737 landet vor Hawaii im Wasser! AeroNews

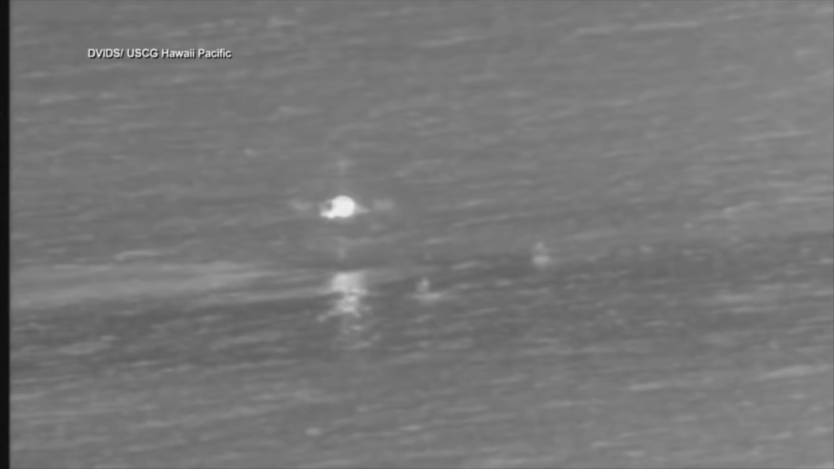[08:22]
Die Küstenwache wurde alarmiert und fand die beiden Piloten schwer verletzt und konnte sie nach etwas über einer Stunde nach der Notwasserung aus dem Pazifik retten. Das Flugzeug wurde bei der Notwasserung zerstört und sank.